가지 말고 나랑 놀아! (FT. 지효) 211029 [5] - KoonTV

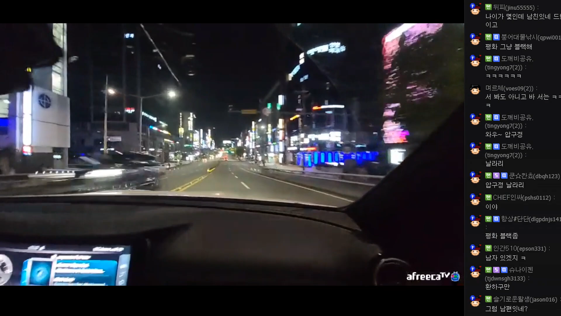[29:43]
부과됩니다. 와 압구정이 이렇게 조용하다. 화려하구만. 진짜. 화려하구만. 화려한 조명에 사람은 일도 없는데. 아니 근데 막 가로수길 안쪽 있잖아. 아. 그런 데랑 압구정, 홍대, 놀이터 그쪽은 또 많대. 3,
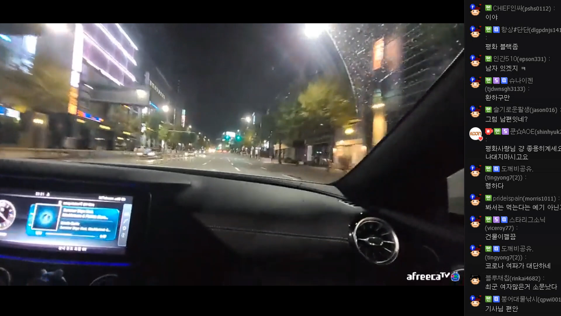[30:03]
삼삼오 모여 있구만. 살짝 그 헌팅의 메카 그런 느낌.